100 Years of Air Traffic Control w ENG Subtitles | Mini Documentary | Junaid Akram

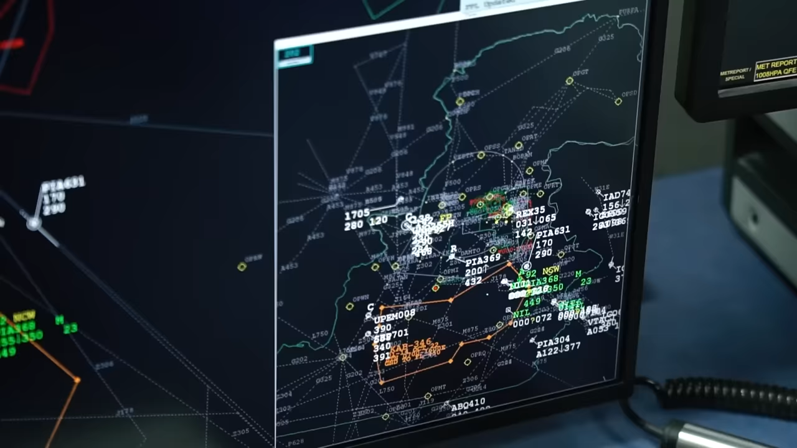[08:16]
ये जितने भी आपको टारगेट्स नजर आ रहे हैं दे ऑल आर द एयरक्राफ्ट फ्लाइंग इन द एयर स्पेस ऑफ पाकिस्तान।
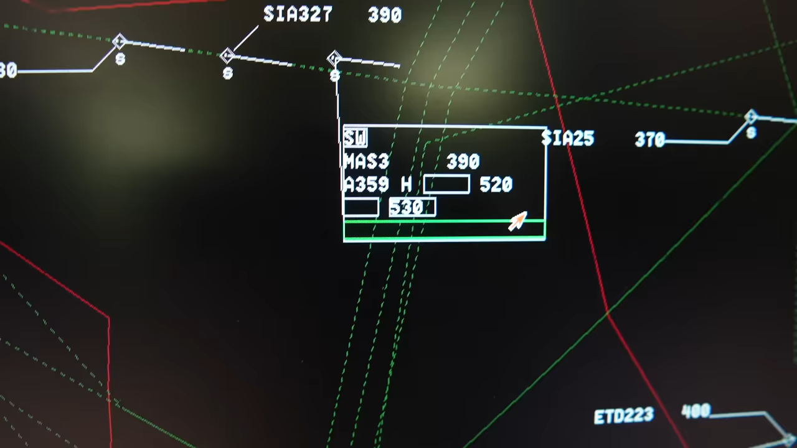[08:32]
इसकी टाइप जहाज की एयरबस 359 है, इसकी ग्राउंड स्पीड 520 नॉट्स आ रही है। हम उसकी स्पीड उसकी हाइट को मेंटेन रखते हैं ताकि दूसरे जहाजों से सेपरेट कर सके।
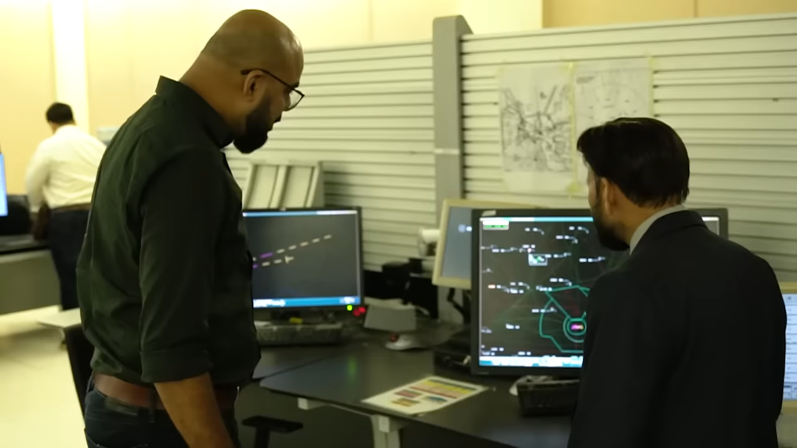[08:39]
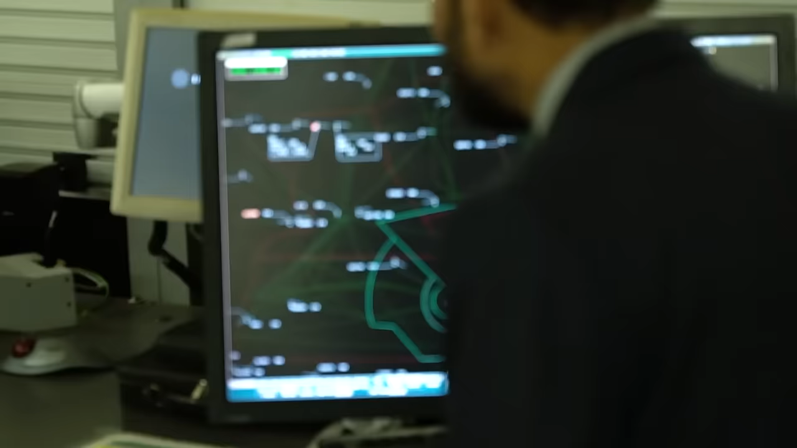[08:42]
अभी इसके पीछे भी एक जहाज 39,000 है, सिंगापुर का जहाज है, इनके दरमियान में हमने एक सेपरेशन जो रिक्वायर्ड है उसके ऊपर हम इस जहाज को चला रहे हैं। सही।
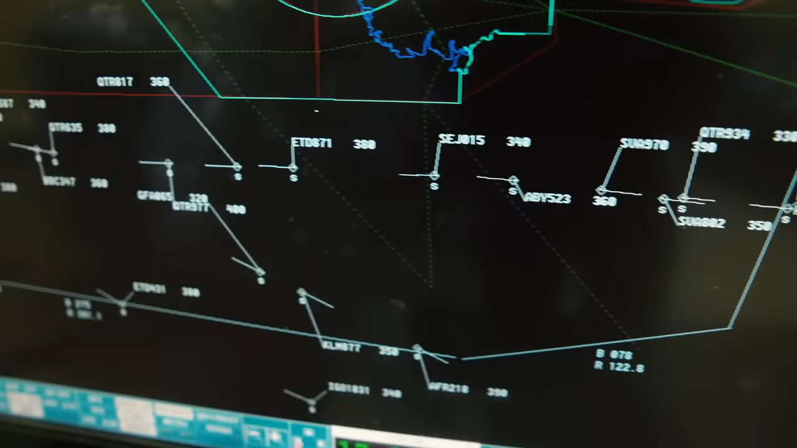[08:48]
ताकि ये एक दूसरे के क्लोज ना हो जाए। ये सारे जहाज ऑल द टाइम दे आर रिमेन इन वन ऑफ द कंट्रोलर इन द वर्ल्ड,
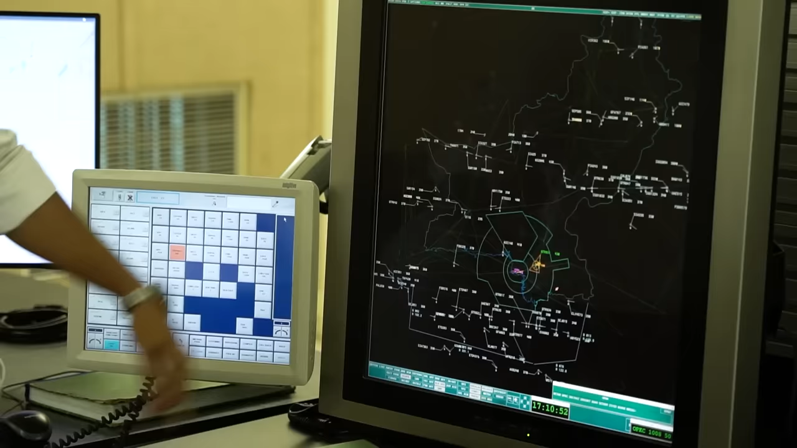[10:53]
इन लाइंस के नीचे के जितना एरिया है इसके अंदर तमाम ट्रैफिक इस हॉल से कंट्रोल हो रही है.
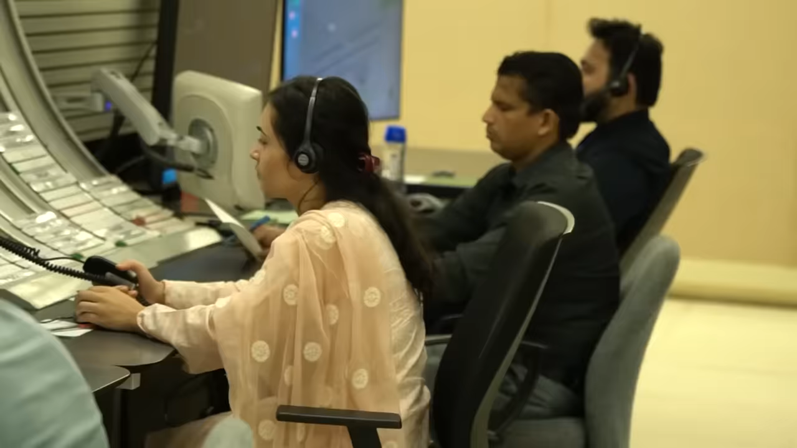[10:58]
और अभी आप कह रहे थे पीक आवर नहीं है. ये पीक आवर बिल्कुल भी नहीं, उस पे इतना ट्रैफिक है.
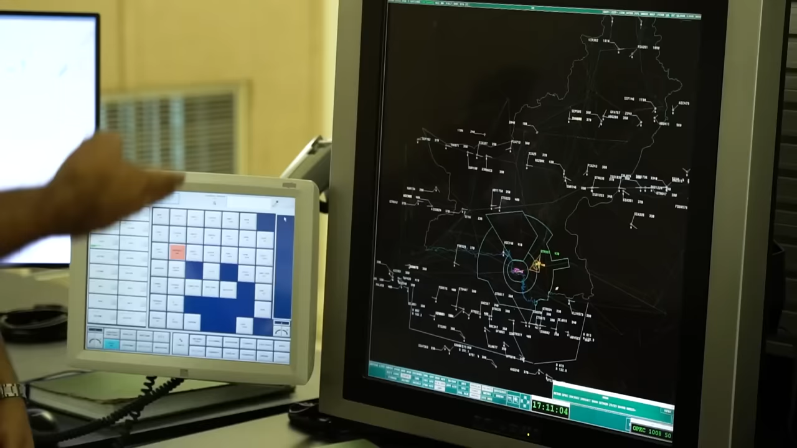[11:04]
एग्जैक्टली ये को 50-60 जहाज एट अ टाइम आप लोग हैंडल कर रहे हैं.
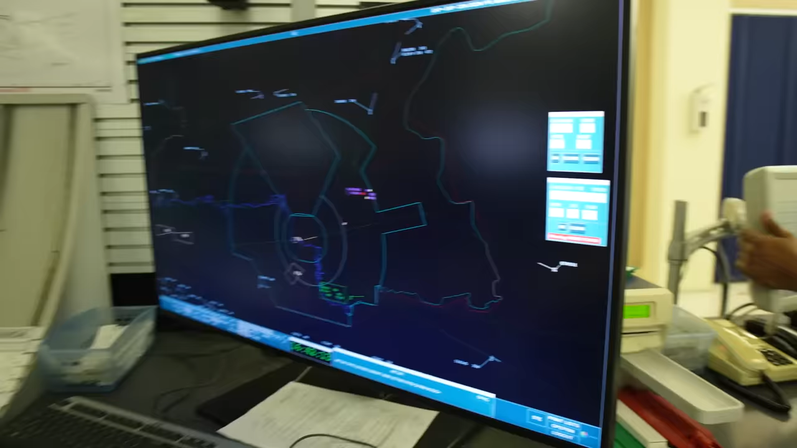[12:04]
तो ये अब देखें कि यहाँ से कराची का जो सिंध का रीजन है ये वाला एक कंट्रोलर इस पोजिशन से कंट्रोल करता है.
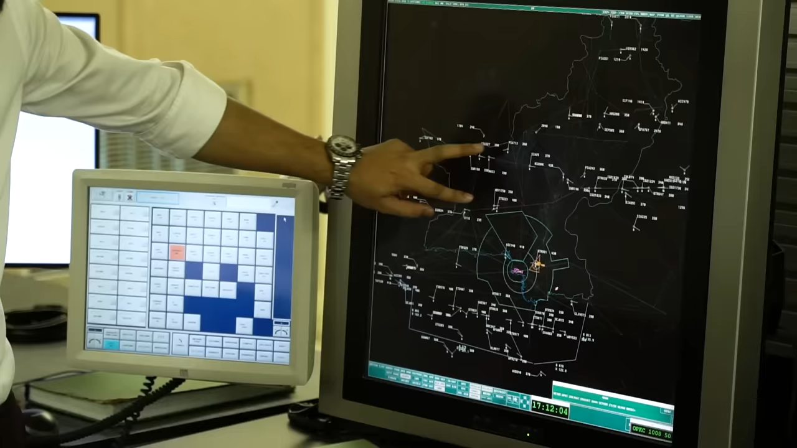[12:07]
ये कराची के ऊपर जो ये बलूचिस्तान का रीजन है ये हमारे साथ में इस स्क्रीन के ऊपर से यहाँ से दो बंदे कंट्रोल कर रहे होते हैं.
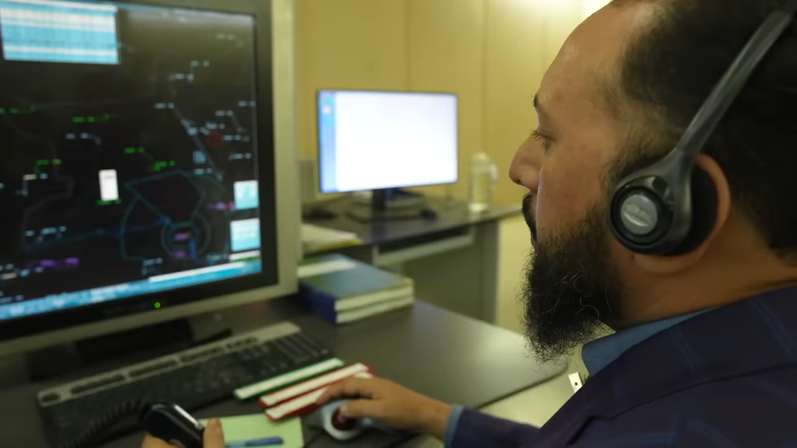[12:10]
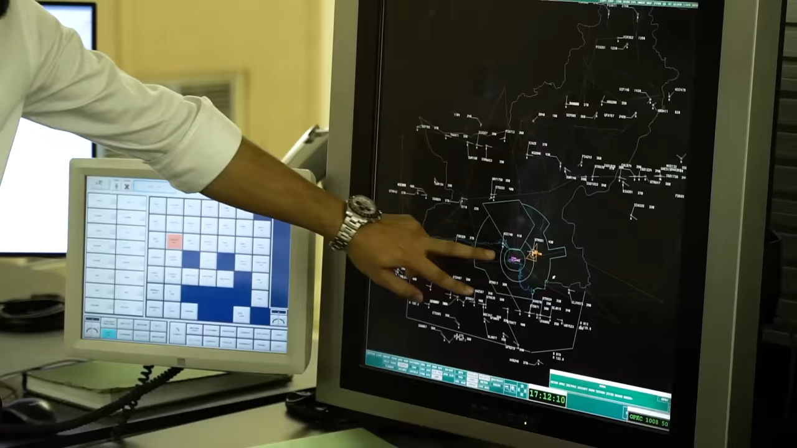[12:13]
और ये जो नीचे साउथ का रीजन है हाई सीज के ऊपर ये सारी ट्रैफिक जो हमारे रडार पे आ रही है ये सारी हमारे साउथ के एरिया से कंट्रोल होती है.
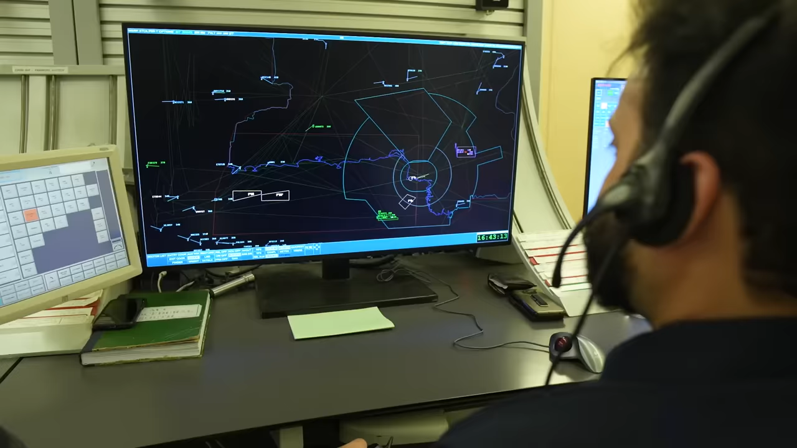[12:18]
तो ये तीन सेक्टर्स हैं कराची की एयर स्पेस के अंदर जो इस हॉल से कंट्रोल हो रहे हैं. इससे जितना आप नॉर्थ पे चले जाएँ तो वो हमारे लाहौर के इसी तरह एक हॉल है एरिया कंट्रोल सेंटर, वहाँ से कंट्रोलिंग होती है.
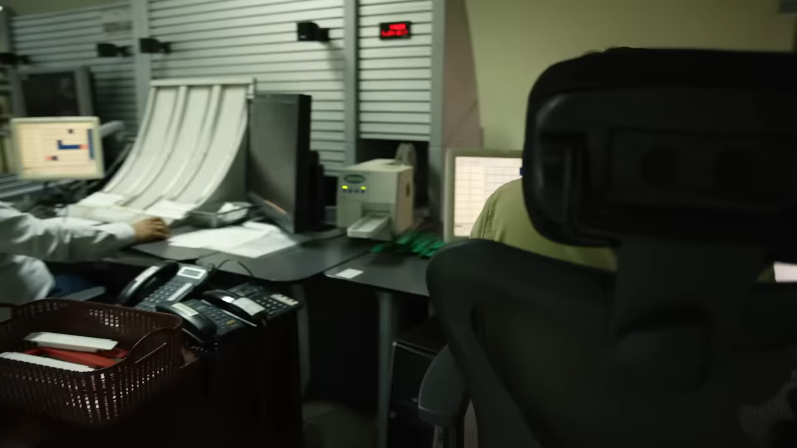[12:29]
सही. अच्छा मैंने एक चीज़ नोट की है हर जगह जो है ये 5:15 बज रहे हैं ये कहाँ का टाइम?
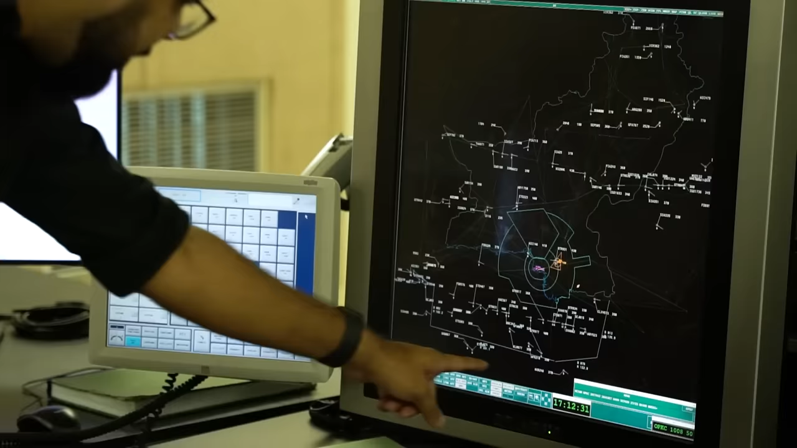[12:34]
ये UTC टाइम होता है क्योंकि एयरक्राफ्ट जब उड़ता है लाइक सिंगापुर से उड़ के उसने यूरोप जाना है तो वो तो बहुत से टाइम जोन्स में से गुजरेगा.